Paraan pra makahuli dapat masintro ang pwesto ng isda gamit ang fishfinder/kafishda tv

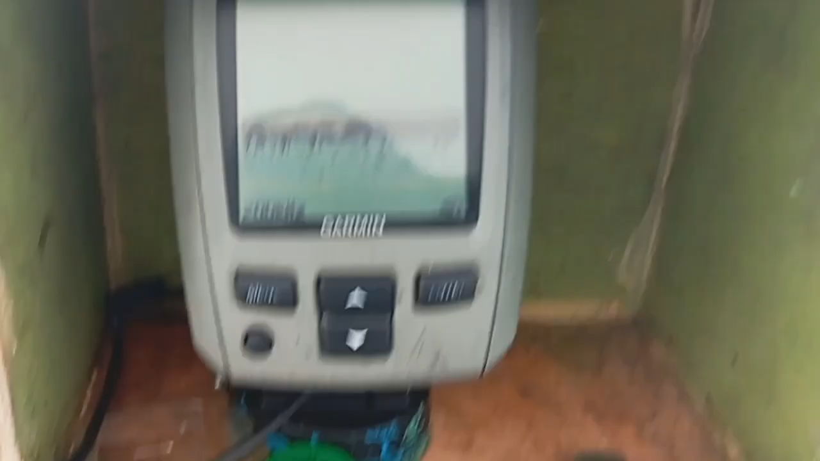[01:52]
So ayan yung spot natin mga babayan.
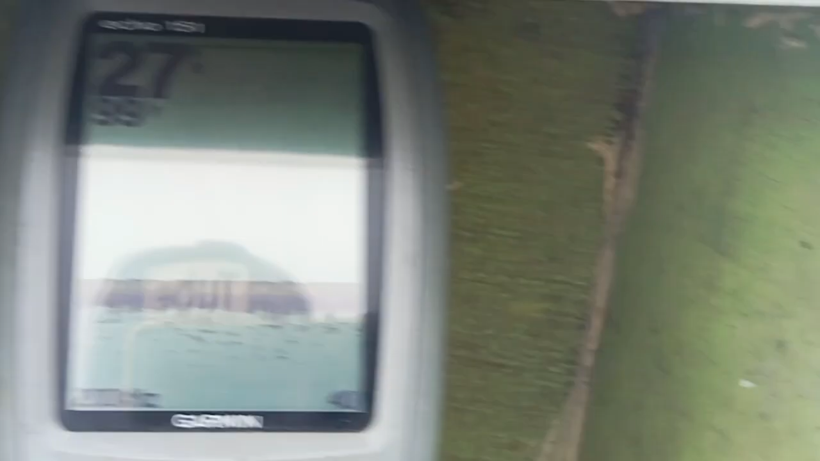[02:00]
So hindi pa yan sa pinaka bahura niya mga babayan.
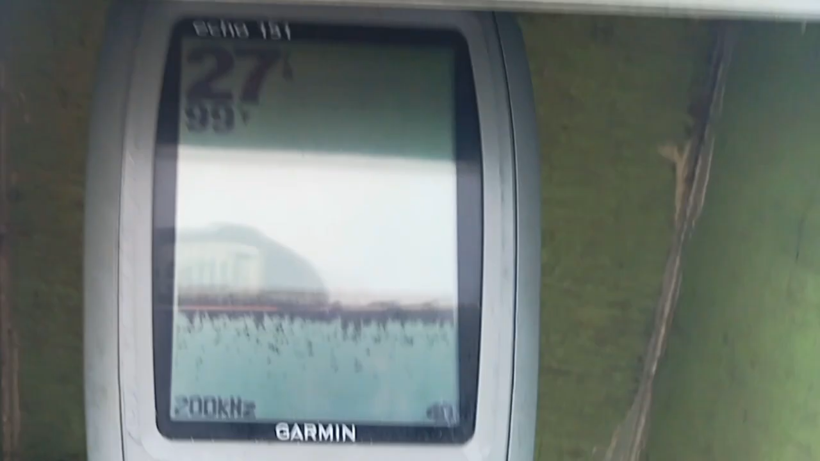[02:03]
So naanod tayo, kaya balbalikan natin doon.